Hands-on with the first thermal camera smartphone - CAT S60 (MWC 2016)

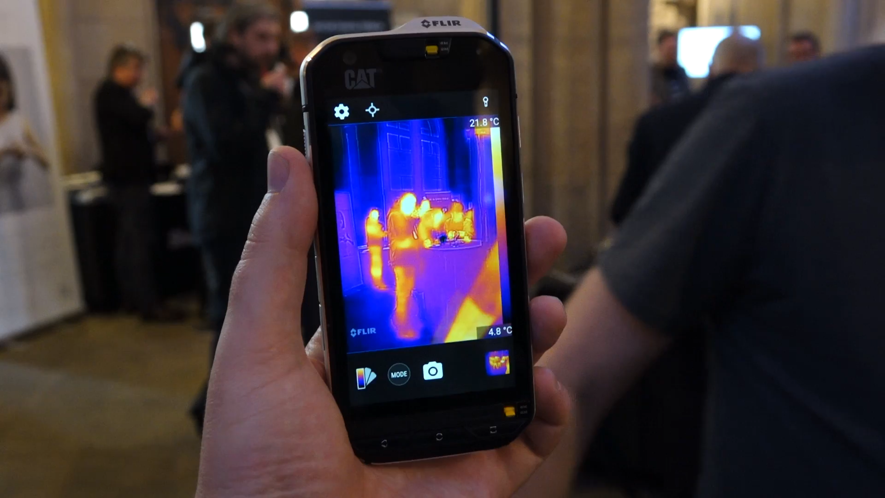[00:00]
On screen: scale top 21.8°C, scale bottom 4.8°C
Hey everyone, this is Dave with Android Police and we're here at Mobile World Congress in Barcelona and I'm
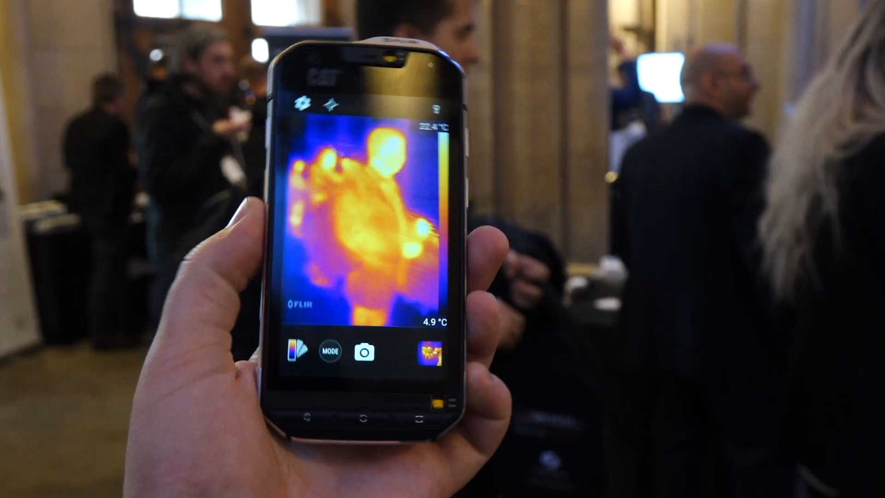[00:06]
On screen: scale bottom 4.9°C
holding in my hand the upcoming CAT S60 ruggedized smartphone and if you heard anything about this phone you know
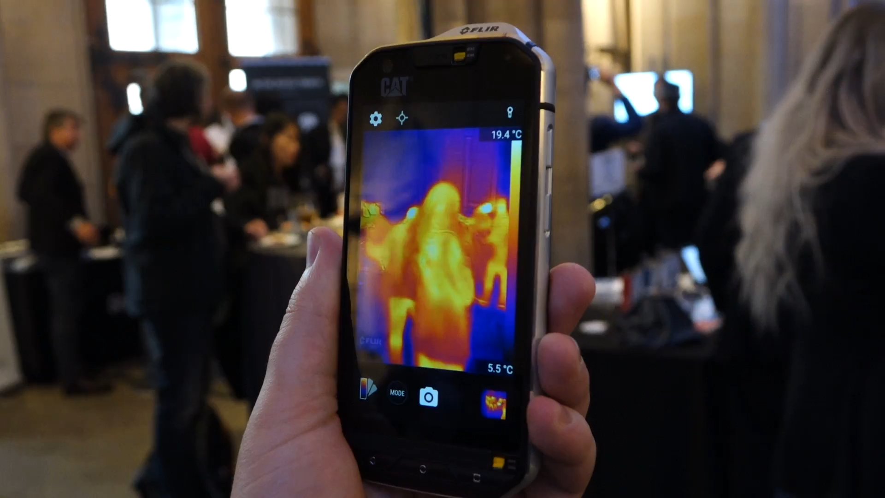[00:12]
that it has a thermal imaging sensor developed by FLIR integrated into the device itself.
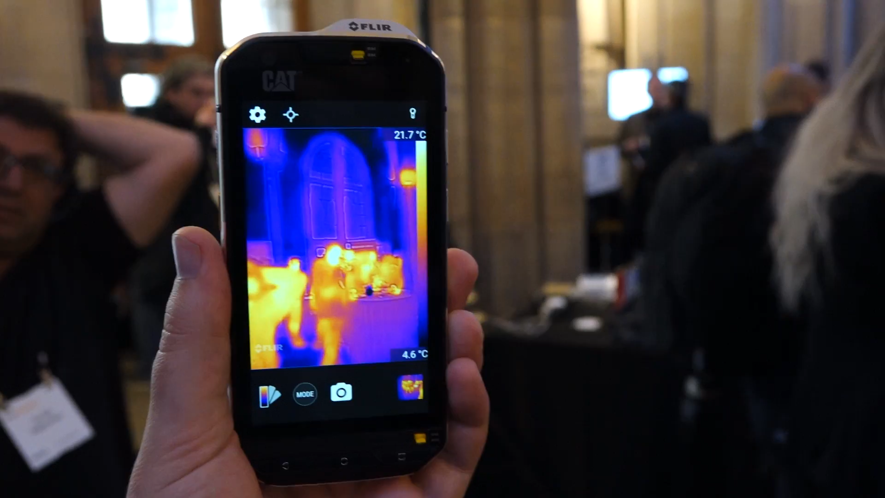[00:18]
On screen: scale top 21.7°C, scale bottom 4.6°C
Now you can see the viewfinder on the smartphone here displaying a live readout in thermal of whatever's in front of me basically.
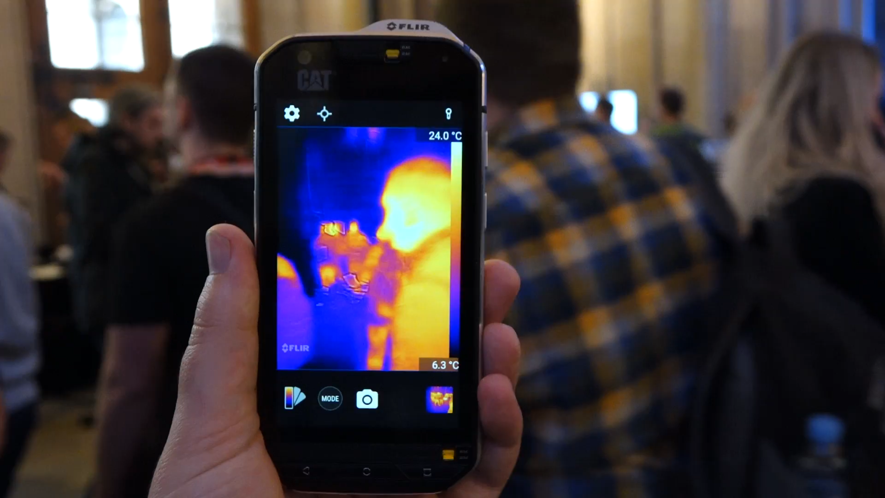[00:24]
On screen: scale top 24.0°C, scale bottom 6.3°C
It's also using a video sensor that captures visible
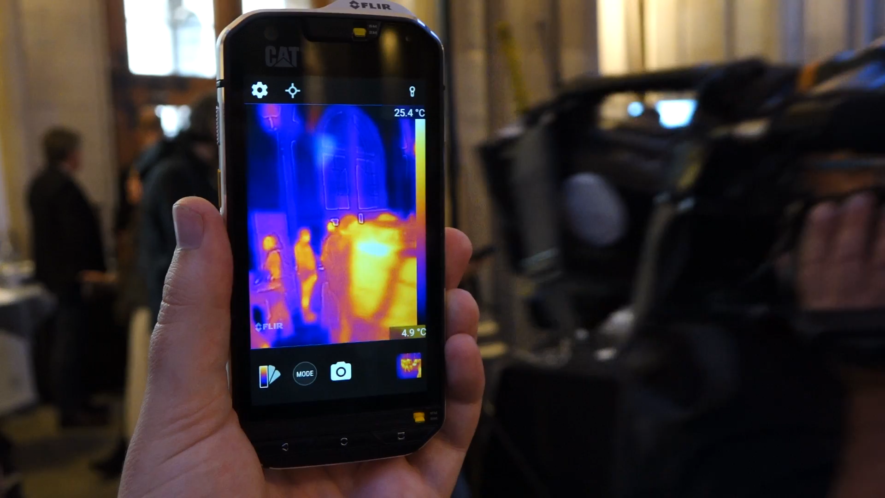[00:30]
On screen: scale top 25.4°C, scale bottom 4.9°C
light to stitch the thermal imaging onto you know the shapes in general area that
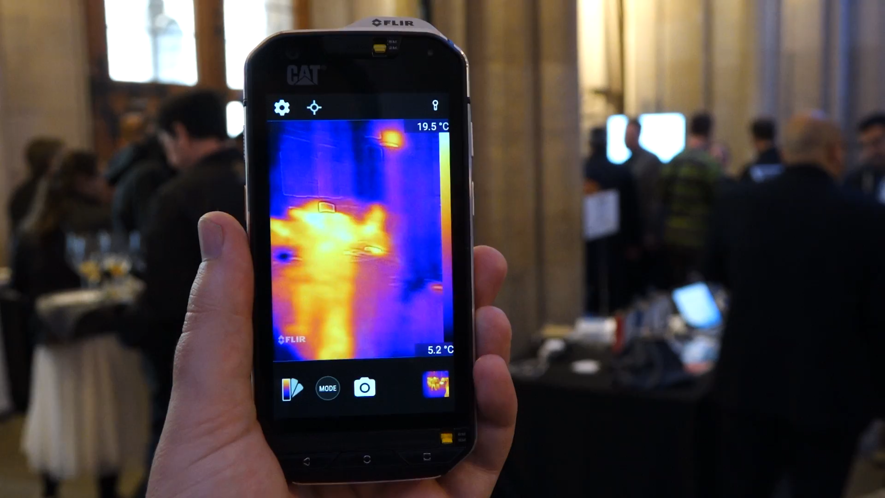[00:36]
On screen: scale top 19.5°C, scale bottom 5.2°C
the the standard camera sensor is seeing so it gives the thermal readout a much more natural shape.
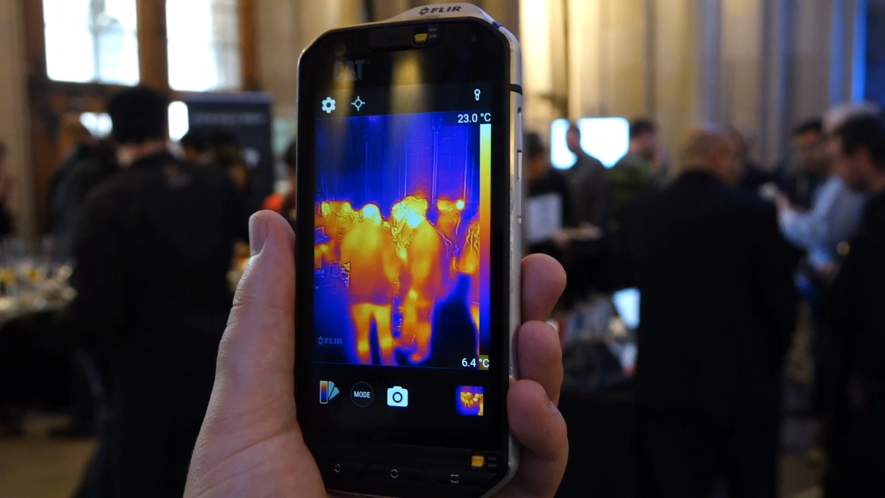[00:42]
On screen: scale top 23.0°C, scale bottom 6.4°C
If you use the raw thermal feed everything it looks a bit more like a blob kind of
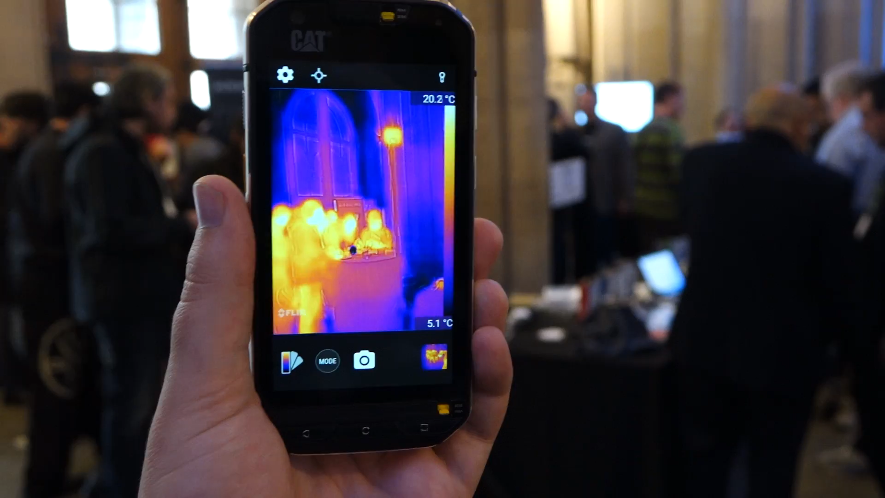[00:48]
On screen: scale top 20.2°C, scale bottom 5.1°C
with the video overlay it appears much more natural as you can see.
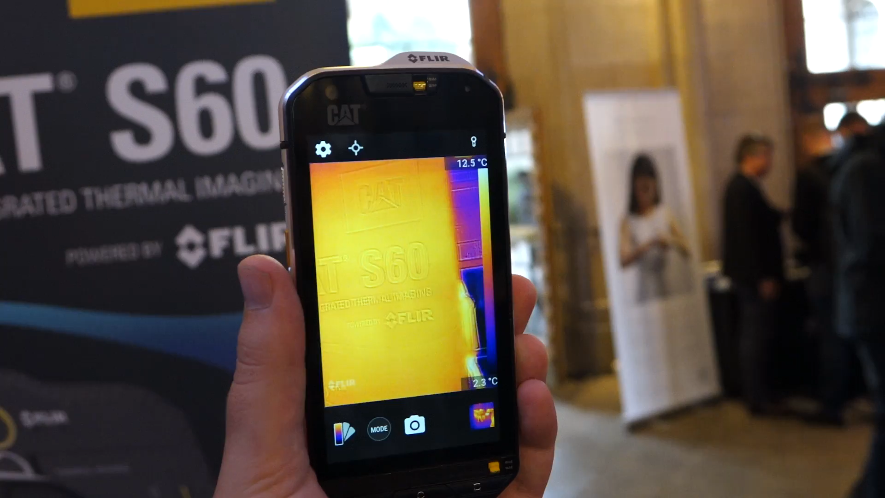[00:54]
On screen: scale top 12.5°C, scale bottom 2.3°C
Now thermal imaging is relative so you know as you can see I get close to a sign that thinks it's very warm relative to the rest of the scene but as we go around you can easily
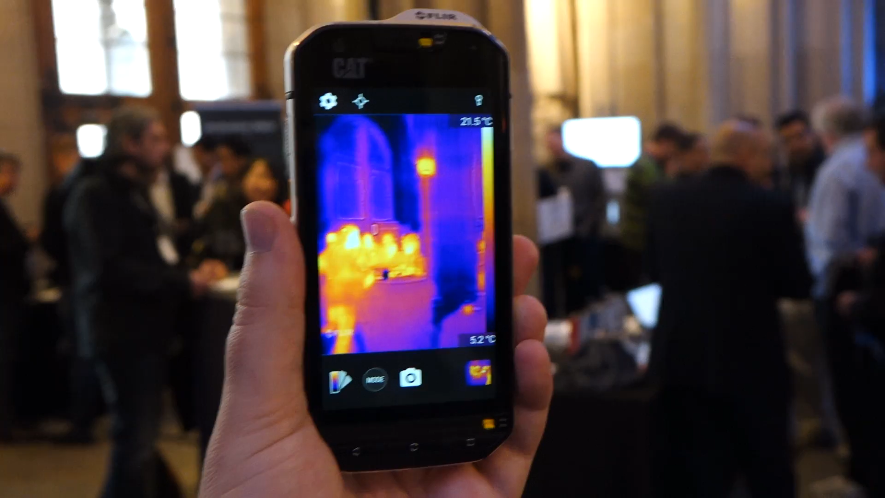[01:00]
On screen: scale top 21.5°C, scale bottom 5.2°C
discern people and you know objects you can see the structure of the building for example the parts
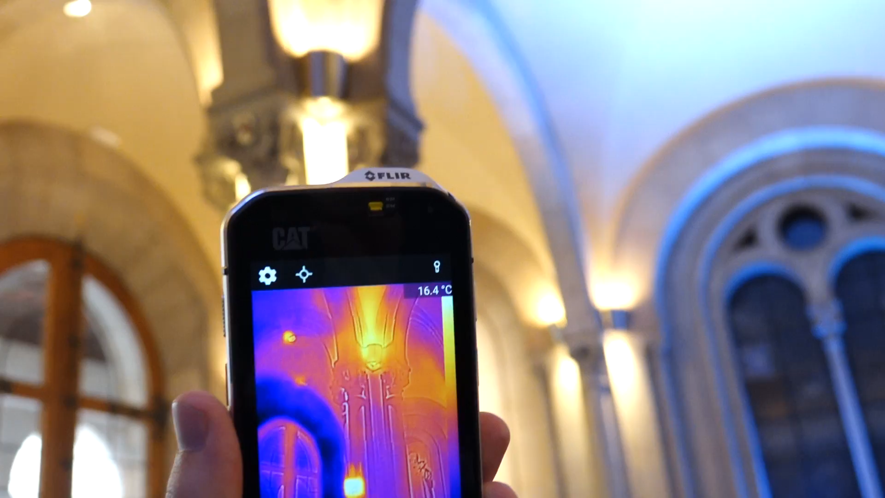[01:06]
where it's warmer than others and yeah so I mean that really is the big stick for this phone it's